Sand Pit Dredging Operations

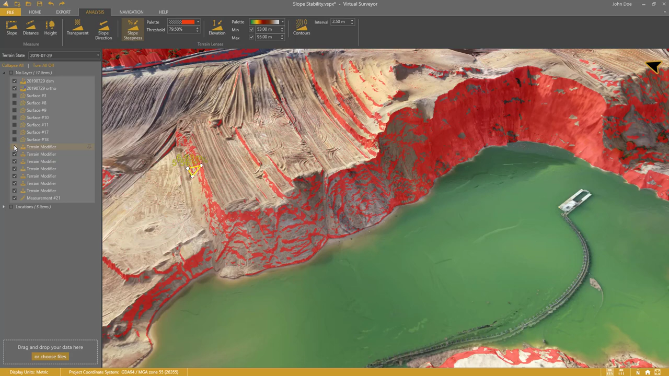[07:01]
All the noise would make it harder for me to identify the problem areas. This is an area of concern.
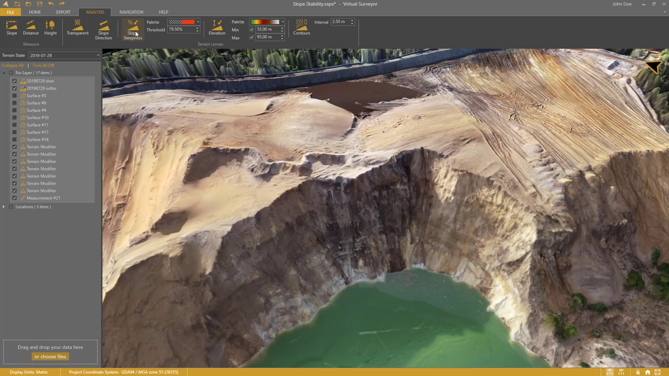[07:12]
A collapse might harm the operators on the dredging barge and cause a flood wave. Quarry management has taken measures. They try to erode the slope by letting water run over it.
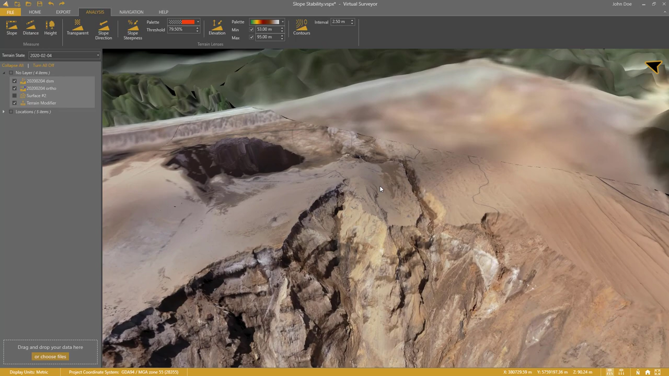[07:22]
This has improved the situation, but it's a work in progress.